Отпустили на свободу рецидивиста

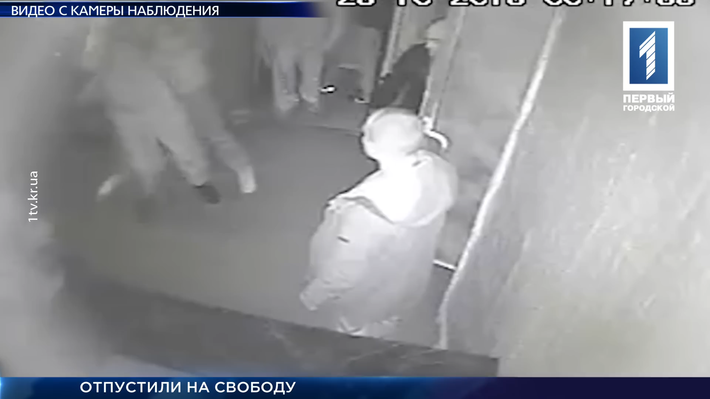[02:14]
Евгений Панырко ранее судим Это кадры с видеокамеры наблюдения клуба на 44-м квартале В ночь на 25 октября 2015 года Дискотеку прервала перестрелка и драка По словам очевидцев, среди дебоширов С битами и оружием в руках Который избивает парня Криворожский рецидивист Евгений Панырко И теперь он на свободе